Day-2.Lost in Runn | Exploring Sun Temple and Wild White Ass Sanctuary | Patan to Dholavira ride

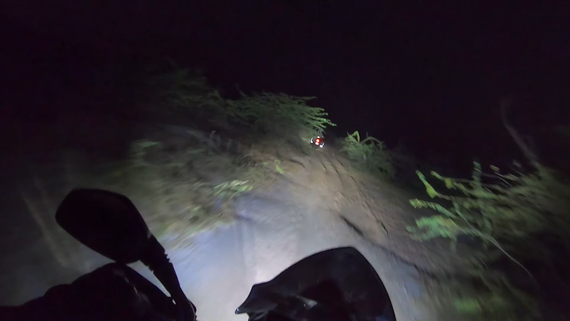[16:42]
बाइक ने तो समझा के बेज़ दिया लेफ्ट आप चलते रहना चलते रहना आपको बस्ते मिल जाए लेकिन अभी तक हमें बस्ते नहीं मिली है पता नहीं हम किस तरफ मुड़ गे थे और बाइक यहां पर बहुत ही स्लिप मार रही है दो बार तो गिरते गिरते बची है यह देखिए जाड़ा
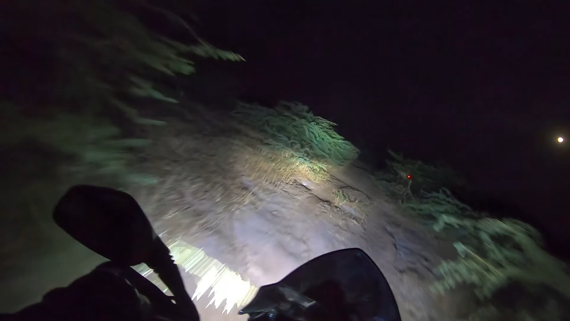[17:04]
जहंकार के बीच से और रिकिस्तान में जाड़ियों के लावा कुछ होता भी नहीं है हम रोड पे आगे हैं यह एक यहां की लोकल
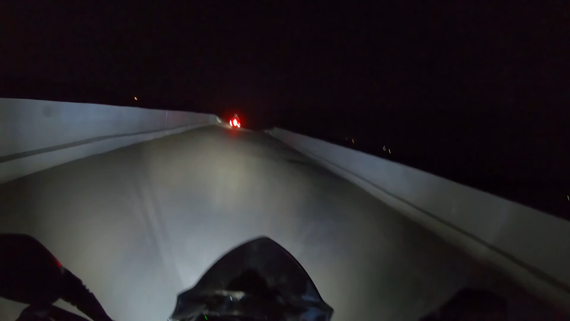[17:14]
रोड होगी और यहां से जो धोला वीरा का डिस्टेंस
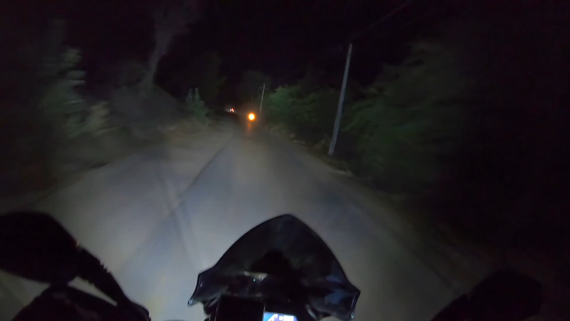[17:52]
निकलने में मैनेज कर पाएं और आइडिये से ही हम निकल पाएं
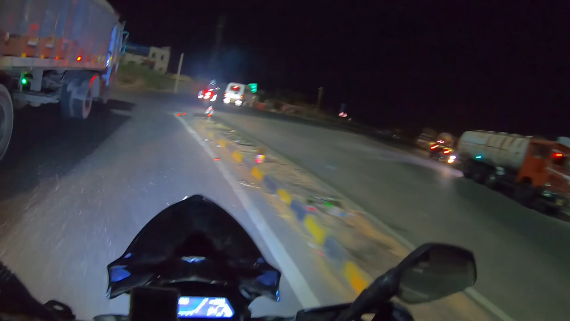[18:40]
यह पहुंच गए है नेशनल हाईवे पे और अभी तक थे स्टेट हाइवे पे जिसकी हालत बहुत से बत्तर थी और मैं बता निसकता कैसे हम बाइक चला के लाएं आखे बंद करके और कड़े ही कड़े पूरे रास्ते में और यह थोड़ा अच्छा रोड मिला है
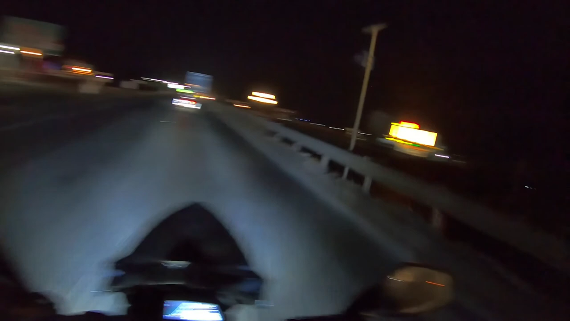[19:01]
कि फाइली फाइली फाइली एक अच्छा हाइवे मिला है तो अब यह पता नहीं कितने किलो मेटर के